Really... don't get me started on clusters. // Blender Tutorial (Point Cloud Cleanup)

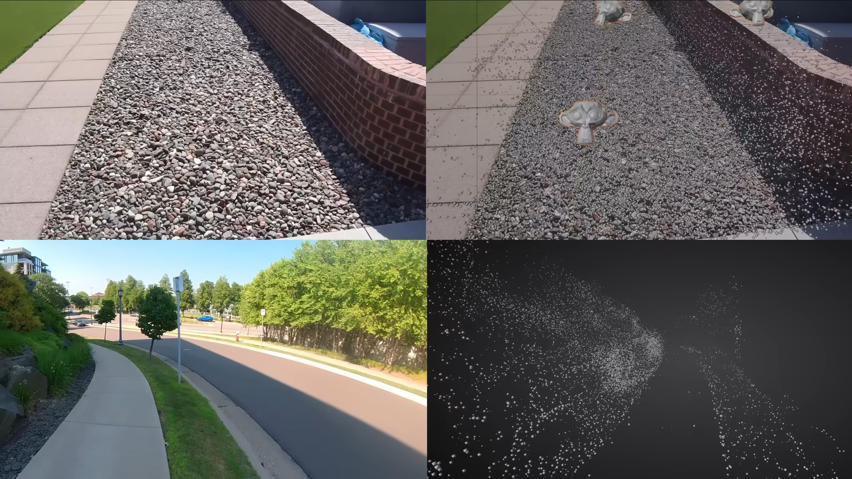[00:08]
The point is, when I use this camera tracker for various scenes, it generates a point cloud along with how the camera was moving.
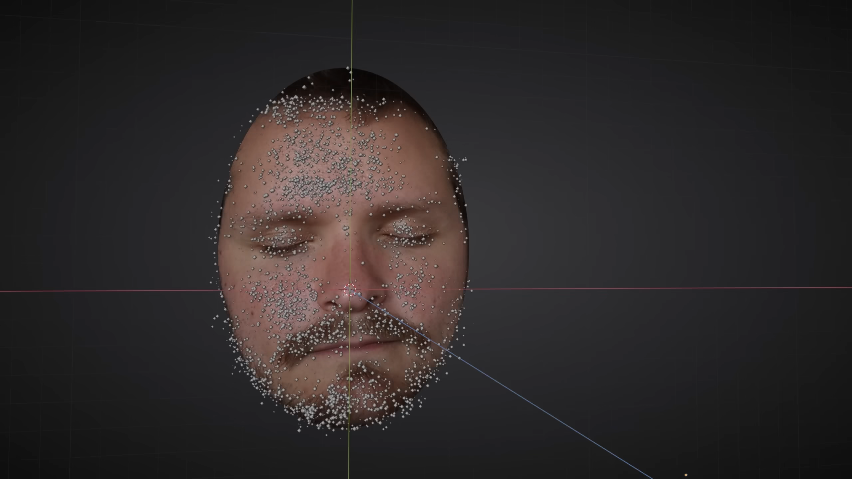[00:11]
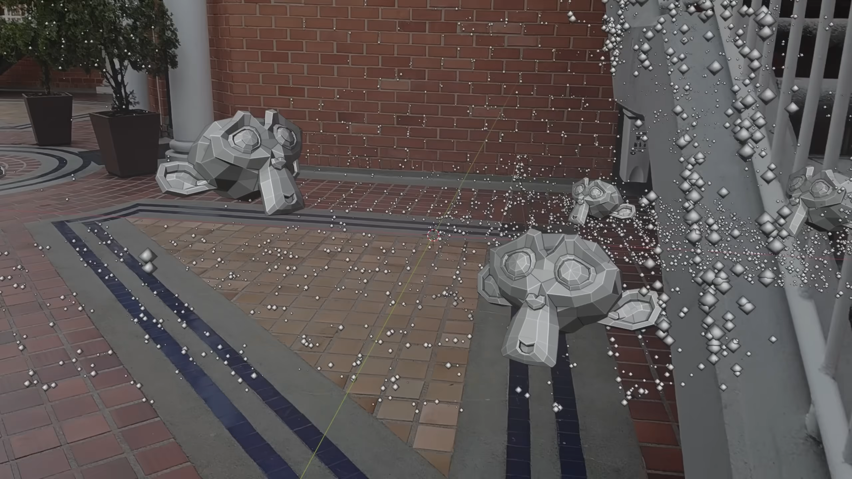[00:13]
And while this point cloud does describe the scene,
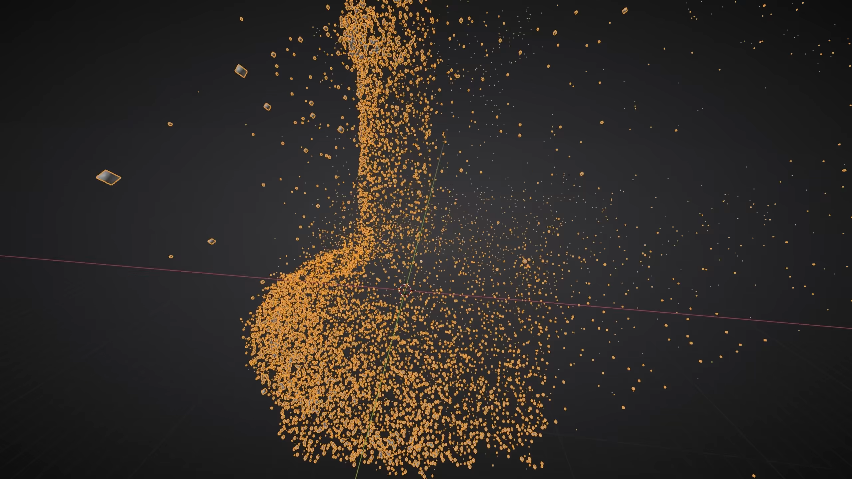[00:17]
there's always going to be some floaters or some points that are far off in the distance and I don't care about them. And figuring out how to clean up a point cloud isn't necessarily obvious how to do.
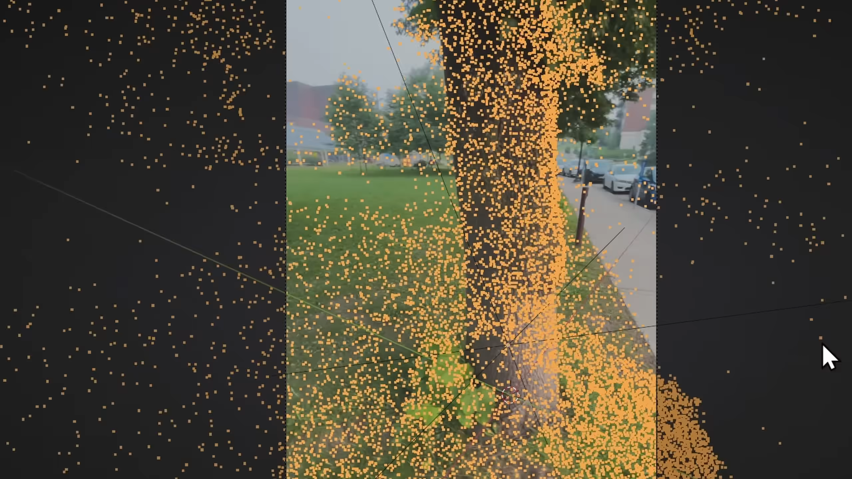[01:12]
Now that we have our track, you can see it is tracking.
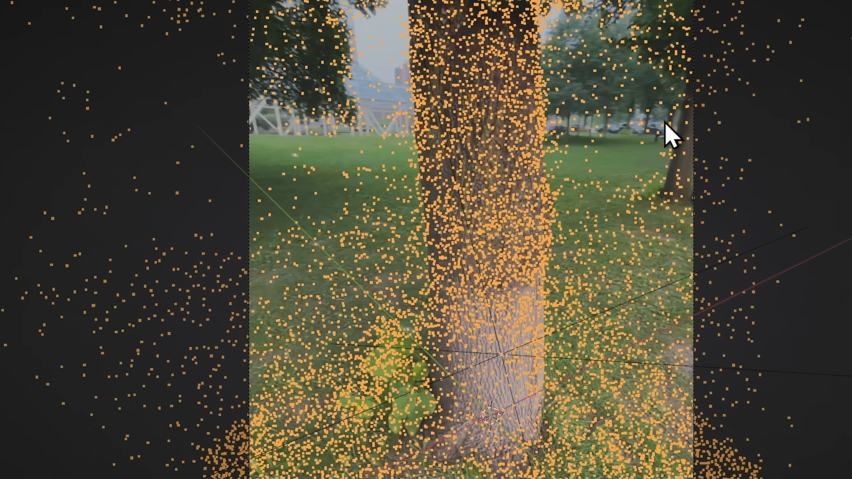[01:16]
It's good, but we get so many points that I would say are floaters.
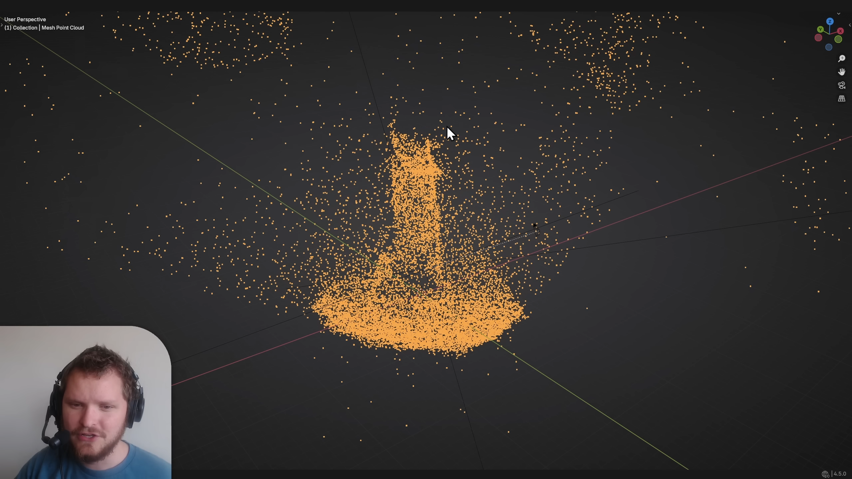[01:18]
So you can totally tell that this is the tree, no problem. And you can even tell that there's certain structure in the distance.
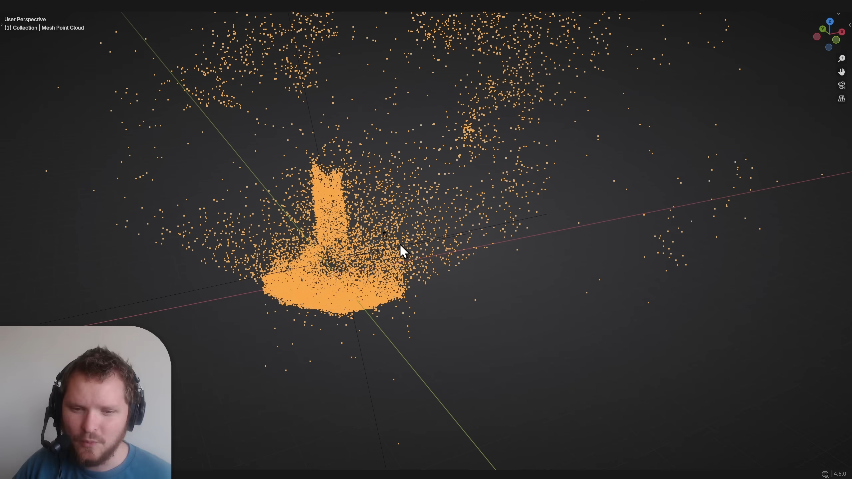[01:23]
What I'm concerned about is kind of like this point right here or this point right here or even little clusters. So here's a cluster, another cluster, another cluster. And we need a intelligent way to detect these.
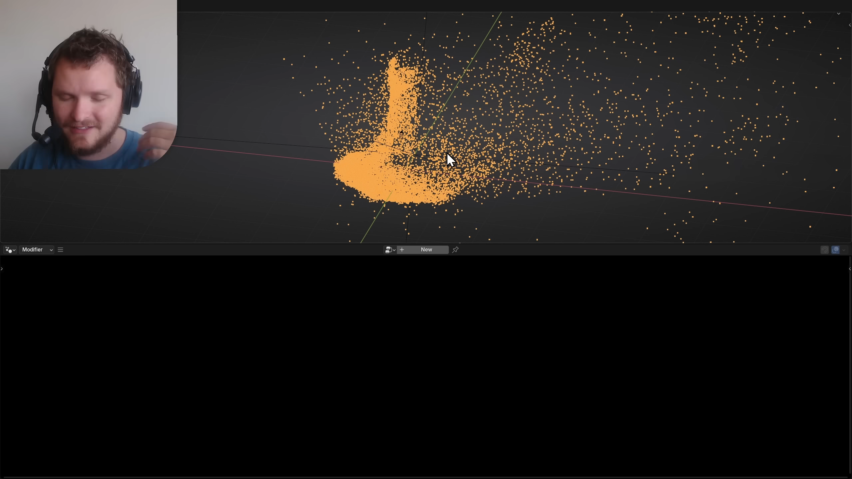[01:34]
Let's start with like the obvious solutions and show why they don't work. So geo nodes add a merge by distance node, which makes sense because it's going to take things that are nearby and connect them.
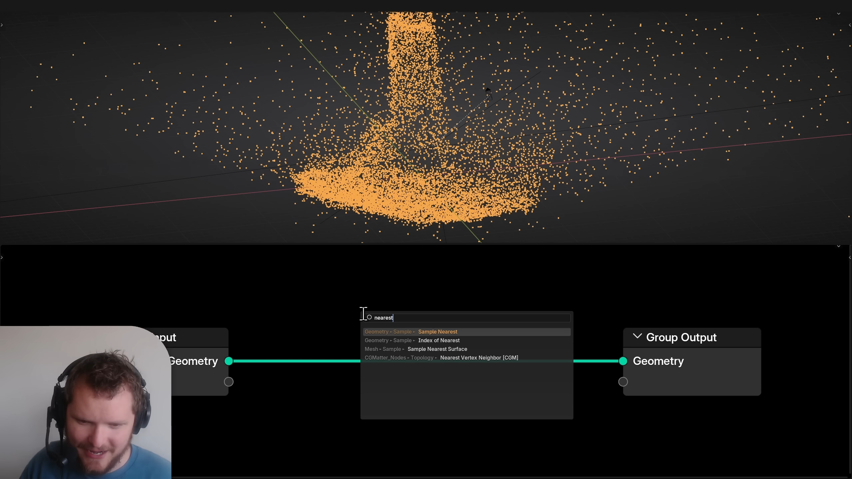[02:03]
I made a node group exactly for this. It finds the nearest neighbor and more importantly, the distance. We are going to delete geometry based on where the distance to the nearest neighbor is really big.
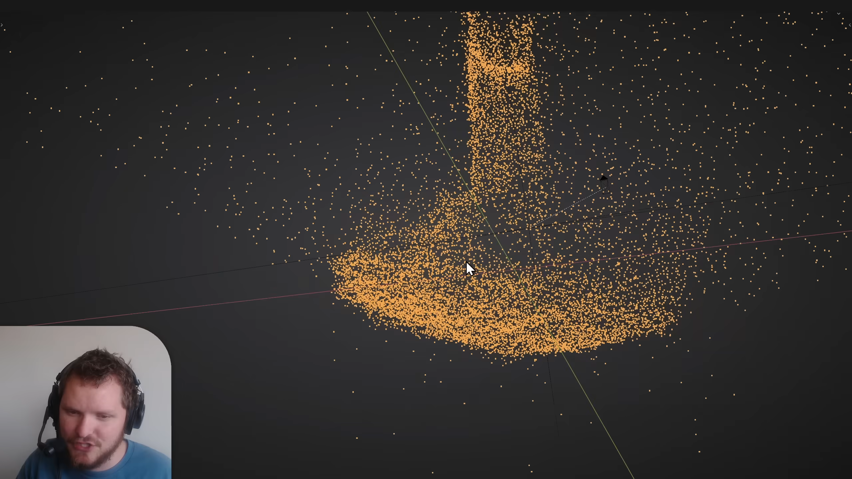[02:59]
And then the very important thing is if we look at like the dense part,
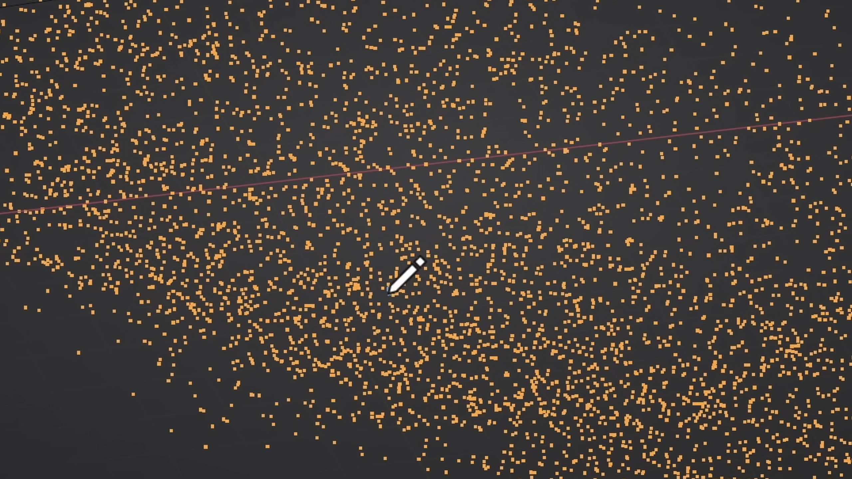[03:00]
any point I look at, even in a small neighborhood, is going to have dozens or hundreds of points.
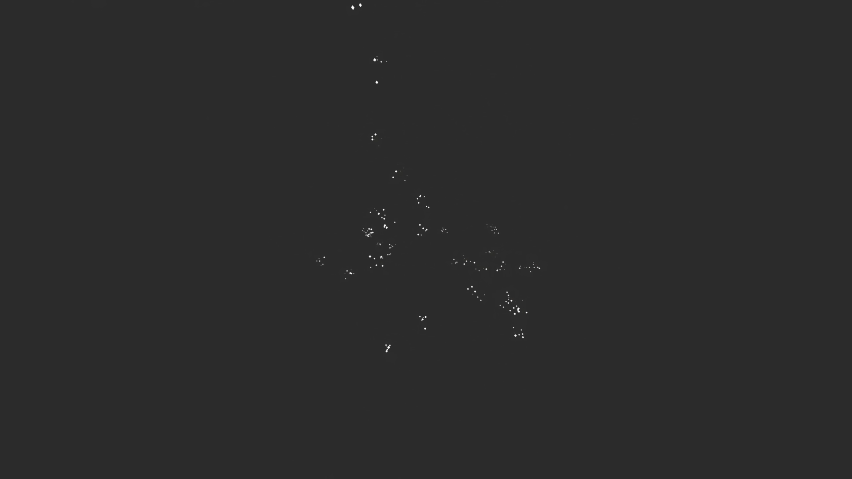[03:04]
So it's almost like we can find the density of this point cloud via finding clusters. So how do we find how many K neighbors a point has?
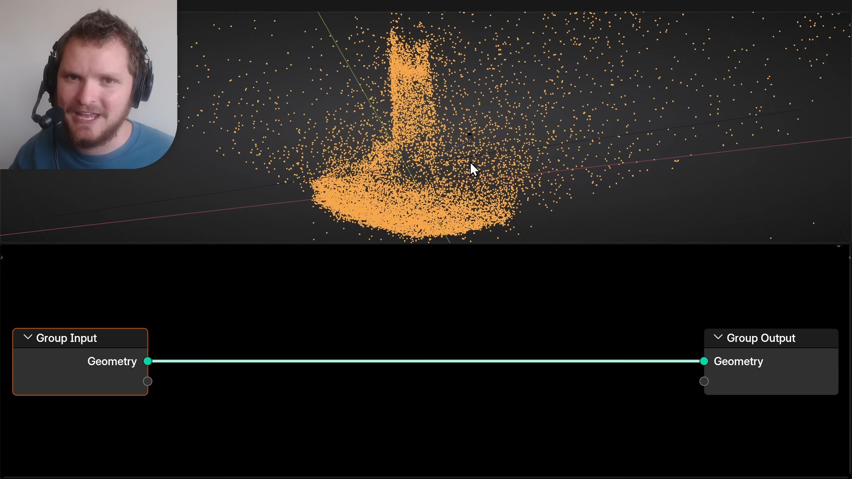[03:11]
First of all, here's kind of the fast way. I'm going to merge by distance. That thing we said doesn't work, but I'm just going to merge like this until we get far fewer points.
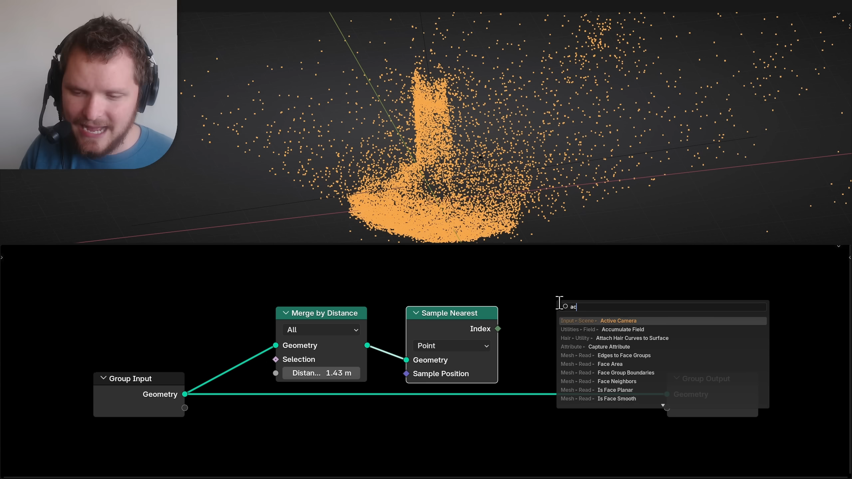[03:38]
I can now accumulate field, which will let me sum up how many things there are.